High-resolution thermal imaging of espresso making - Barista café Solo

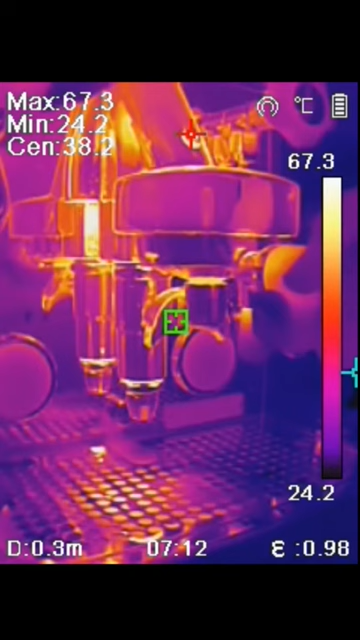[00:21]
On screen: spot 38.2°C, max 67.3°C, min 24.2°C, scale top 67.3°C, scale bottom 24.2°C
head the brewer head is 93 degrees celsius inside we're placing two cold cups of coffee just
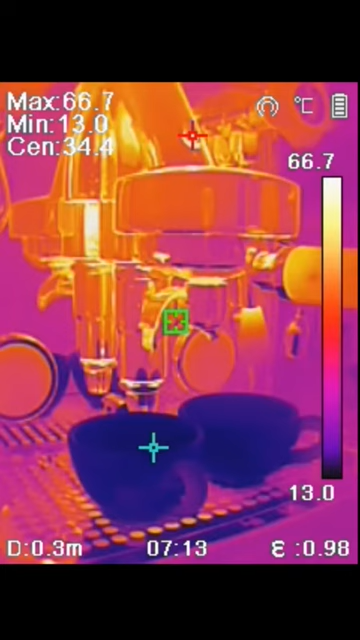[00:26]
On screen: max 66.7°C, min 13.0°C
to show the difference in temperature here the coffee cups are 13 degrees celsius now you can see
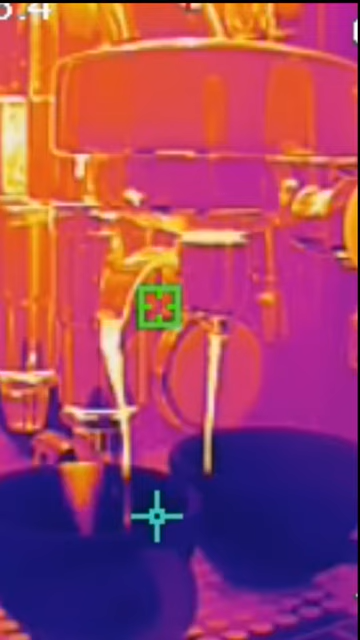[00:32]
how the hot coffee is pouring out into the cups and red marker we can read 71
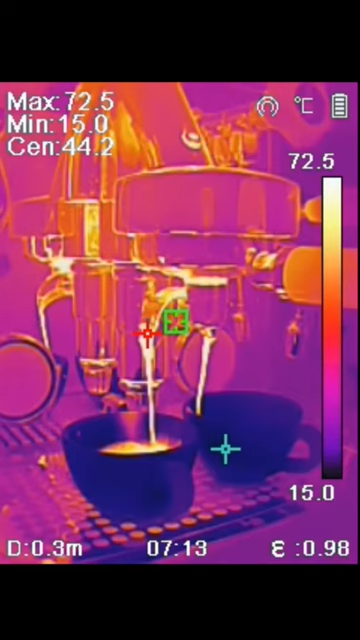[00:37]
On screen: spot 44.2°C, max 72.5°C, min 15.0°C, scale top 72.5°C, scale bottom 15.0°C
degrees celsius 72 73 as it exits the portafilter now you can see how the cups are starting to heat up from the bottom and the green marker is showing the lowest temperature here is about 17 18 degrees now as it marks
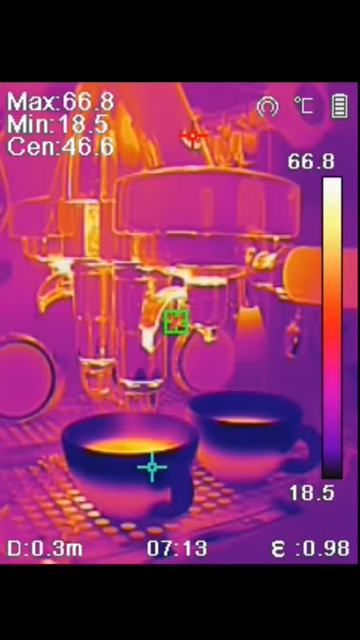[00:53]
On screen: max 66.8°C, min 18.5°C, scale top 66.8°C, scale bottom 18.5°C
out when the cups are heated up from the bottom the coffee in the cup is right now about
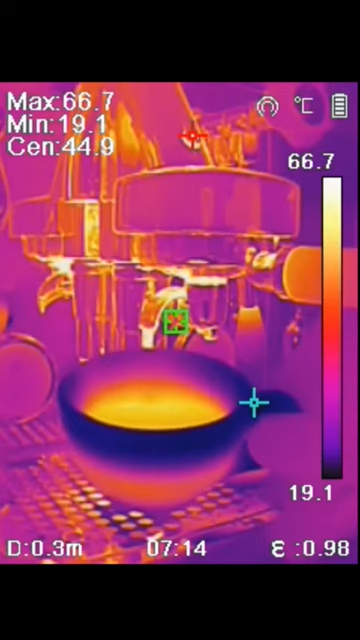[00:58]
On screen: max 66.7°C, min 19.1°C, scale top 66.7°C, scale bottom 19.1°C
70 degrees although it says 66 here